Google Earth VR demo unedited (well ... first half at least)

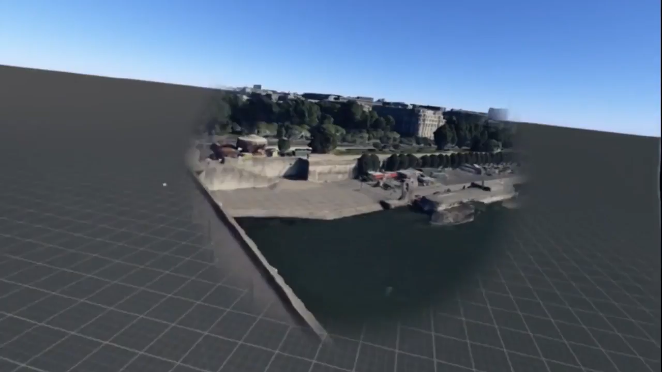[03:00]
So there's the Seine. Go up to the top of the Eiffel Tower.
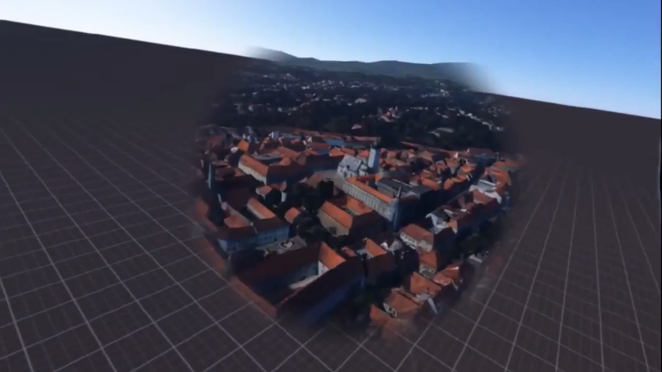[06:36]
So there's another famous church. That's St. Mark's. Okay.
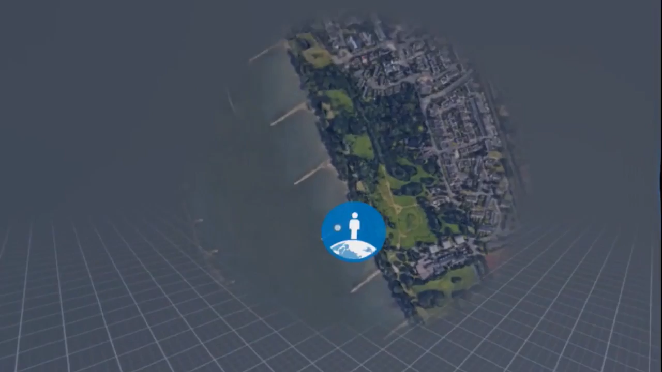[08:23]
Now Connigswinter is a small. Well, small-ish outskirt to Cologne and Bonn.
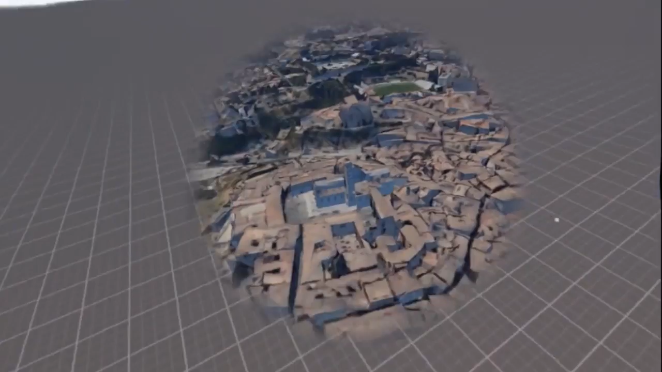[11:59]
So there's the town square in Siena.
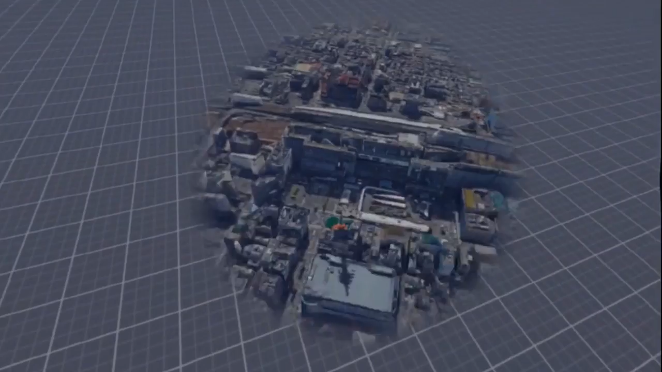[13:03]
So I think that's the train station. Yeah and you've got the bus.